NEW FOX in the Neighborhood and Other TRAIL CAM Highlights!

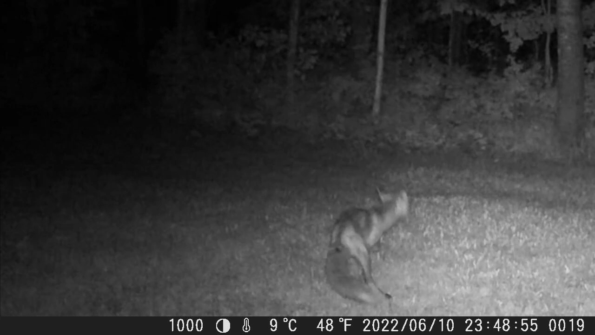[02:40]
now as you can see he triggered the other trail camera because the infrared light came on but he was long gone and that camera didn't capture anything and here it is again